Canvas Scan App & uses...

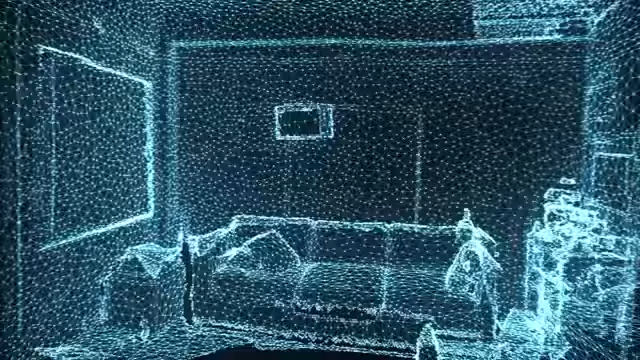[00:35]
Canvas captures thousands of measurements per second and combines them into a single 3D model you can use instantly.
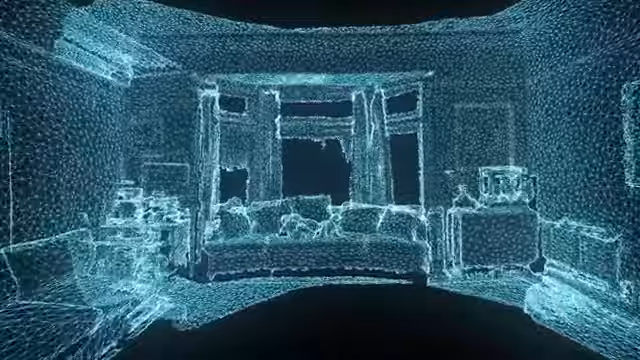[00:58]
A raw 3D model is powerful, but if you want to make changes using professional tools,
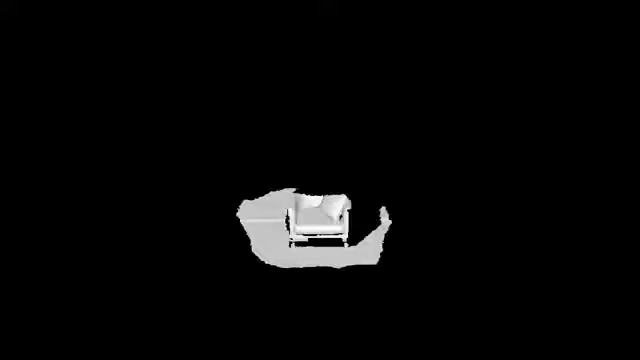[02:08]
And most importantly, we've upgraded our mapping algorithms.
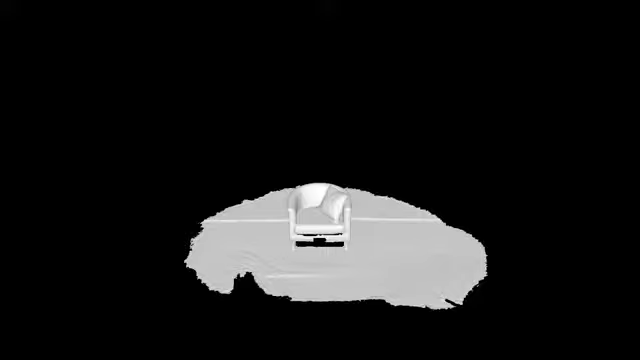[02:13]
We've gone from enabling you to scan objects to now allowing you to capture entire spaces. For the first time, it's actually easy to turn a physical space into data.